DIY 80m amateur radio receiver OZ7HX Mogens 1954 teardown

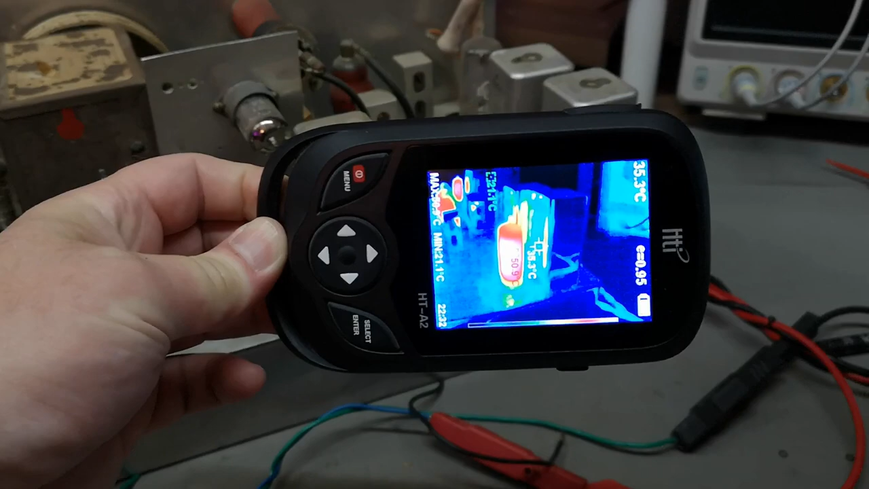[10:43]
On screen: scale top 35.3°C
and then verify real fast and real easy let me do it like this then you can see what i'm doing
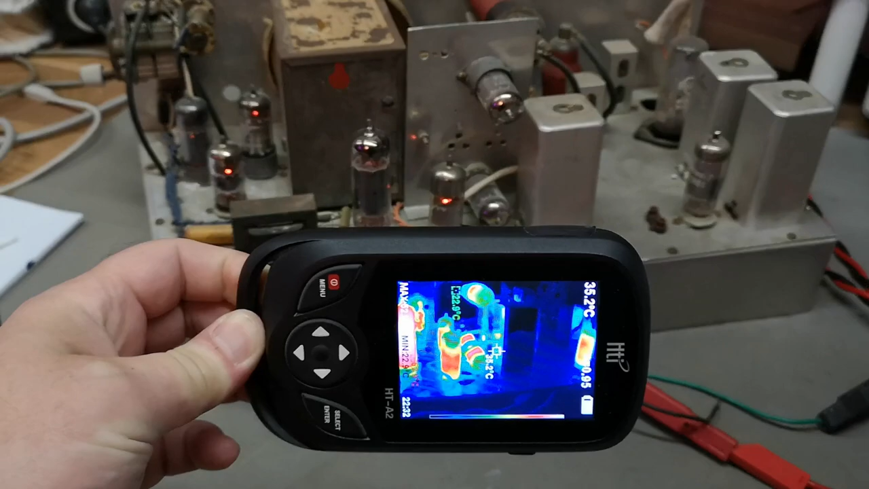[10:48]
On screen: scale top 35.2°C
and then you'll see that they all light
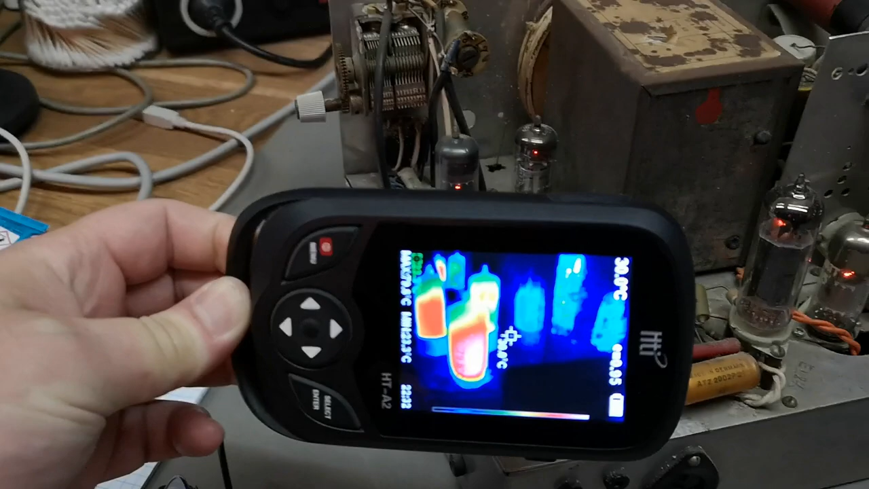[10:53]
up real nice and like you see here this power pen tote that is the
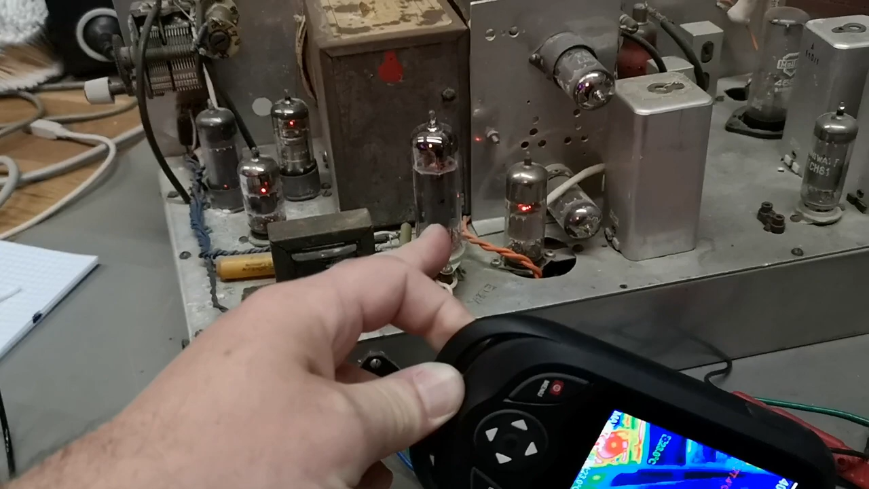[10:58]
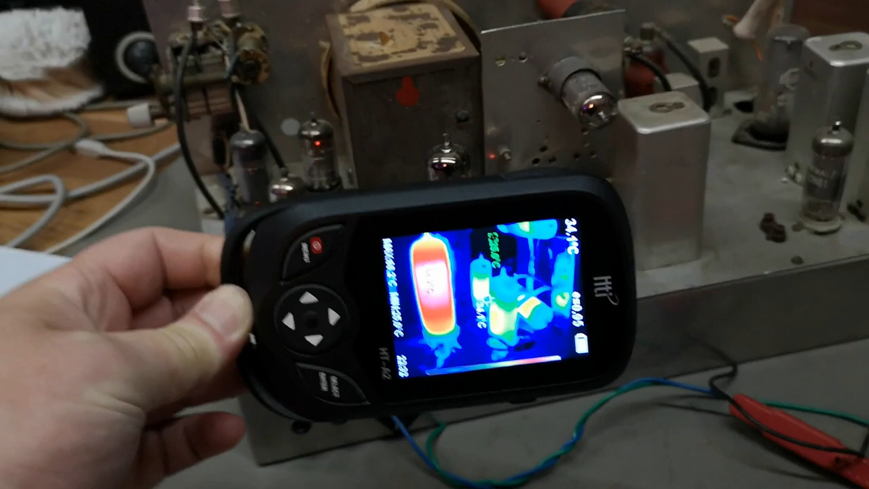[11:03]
audio output amplifier and that one runs very very hot and this is very typical
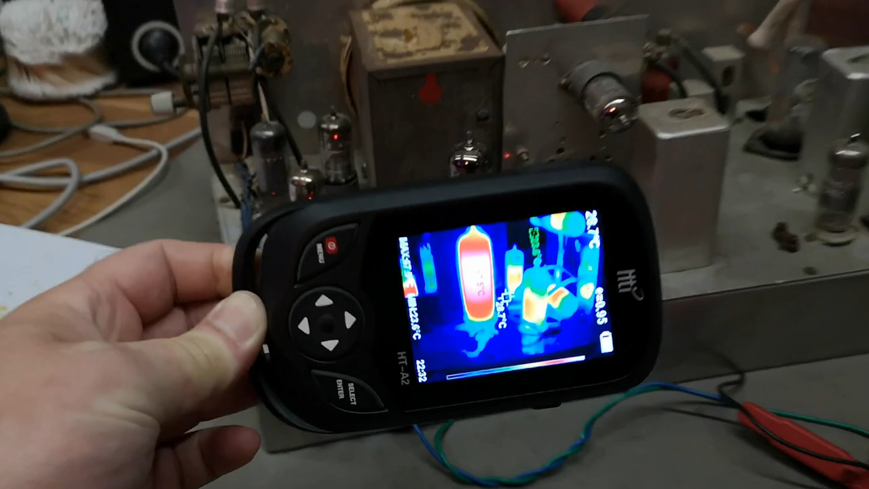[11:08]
for tubes like that and uh yes we also got the good oldie down here is also
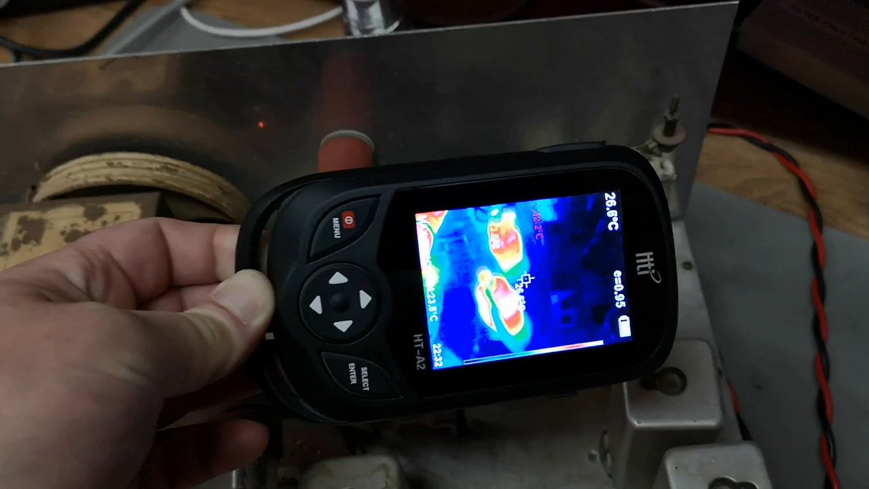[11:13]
On screen: spot 26.8°C
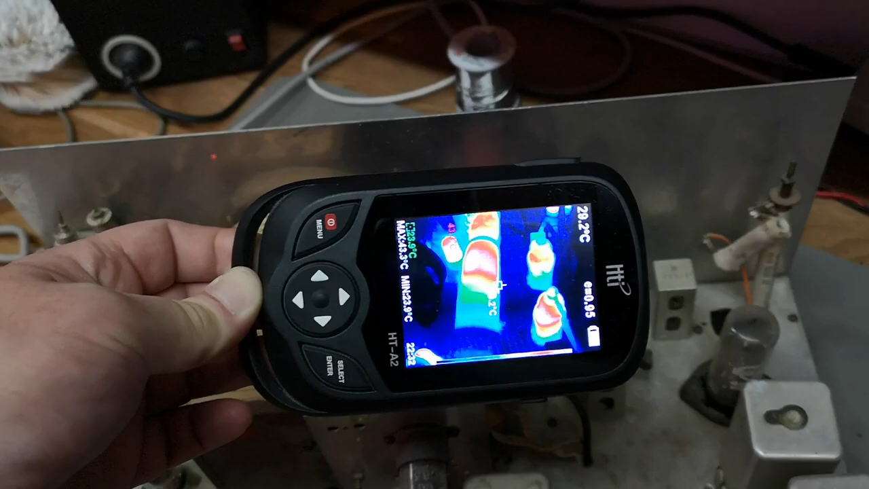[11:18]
warm and the magic eye is working we got some yeah this is this is
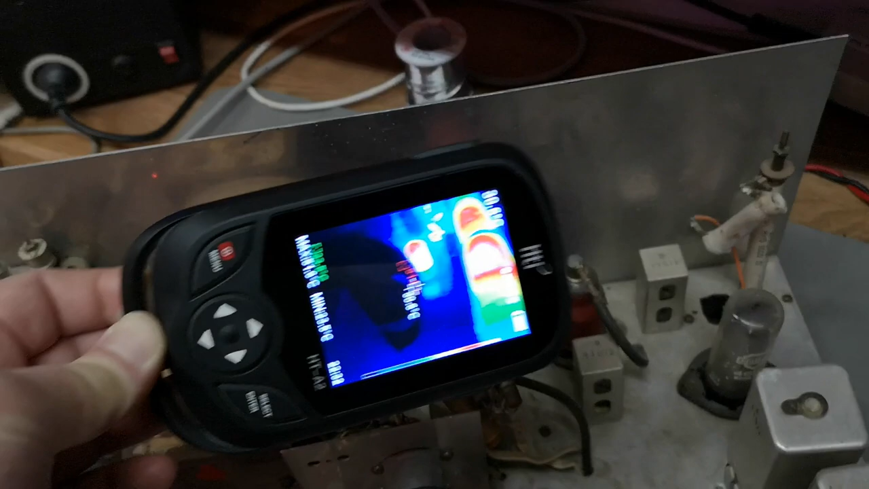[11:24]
actually a classic uh for thermal camera can you see that tube here
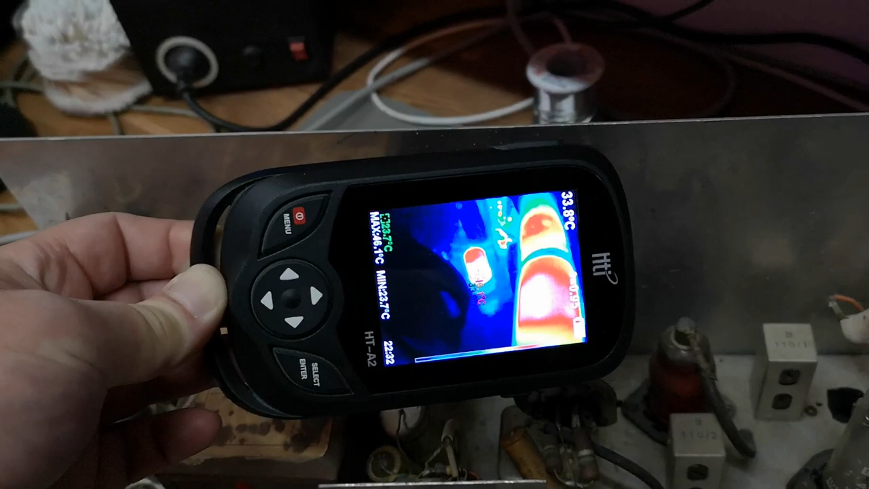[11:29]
On screen: min 23.7°C
in the middle of the screen see there's nothing here